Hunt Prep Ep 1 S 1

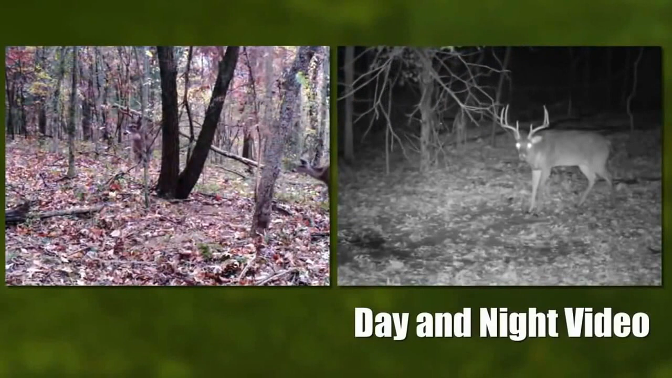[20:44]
the a5 is extremely easy to set up so you can spend more time scouting and less time